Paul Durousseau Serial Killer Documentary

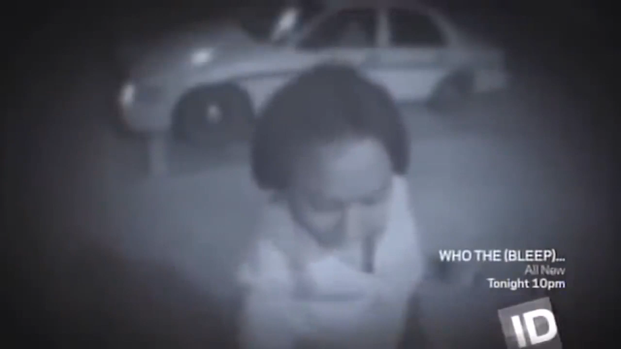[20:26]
showed shawanda mccallister standing in front of the atm machine uh
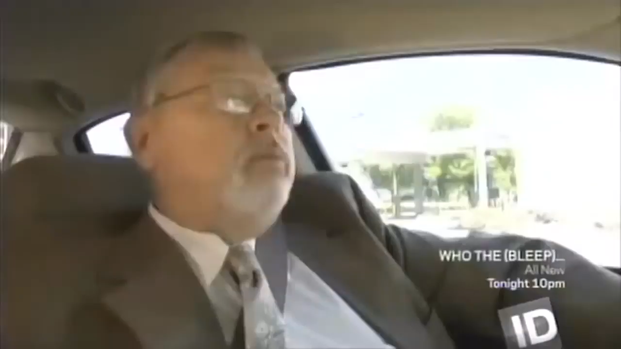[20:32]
withdrawing money and behind her was a vehicle uh with its headlights on and the lights on top of the car were on uh now
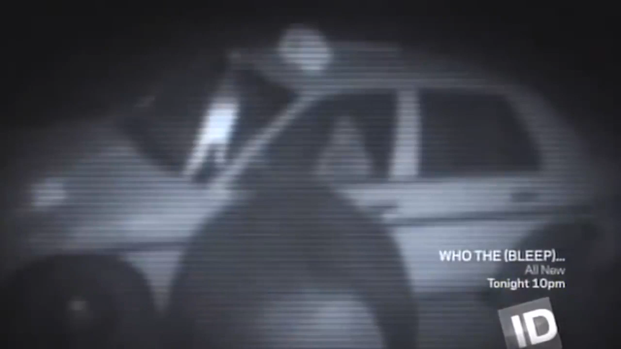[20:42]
when we look closer at the video we could tell that this was a taxi cab